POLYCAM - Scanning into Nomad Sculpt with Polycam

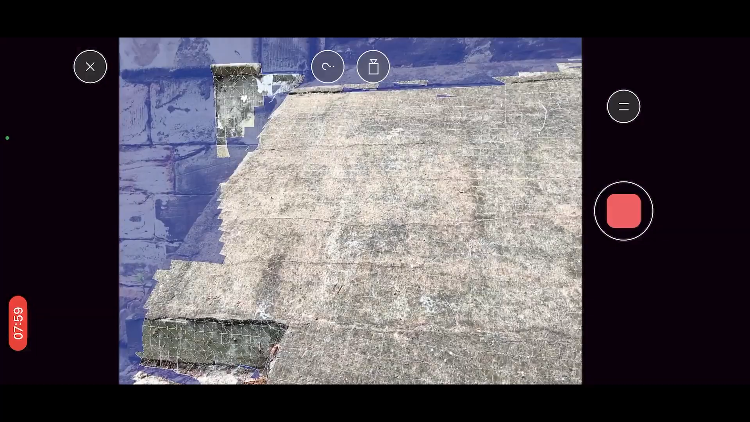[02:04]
that that you know that that's what you want to capture it's not yet captured so find the blue areas and move around go above it go below it go around it make sure that all the areas are captured and there's no blue showing.
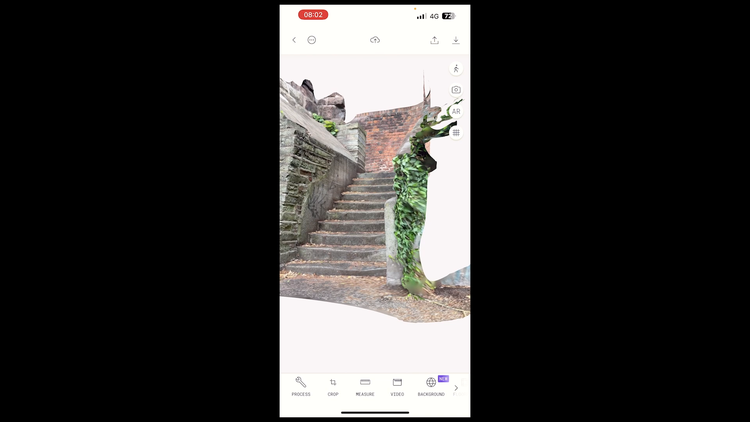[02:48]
And then after a couple of minutes of that processing then it's going to be ready for export and at that point all I do is I just use OBJ the format OBJ and that gives us all the files necessary to go straight into Nomad.
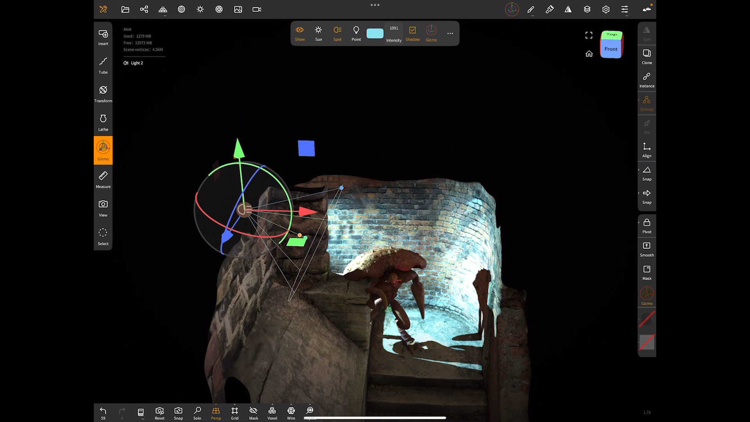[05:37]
that does look good actually doesn't it so i think that that might be a good way to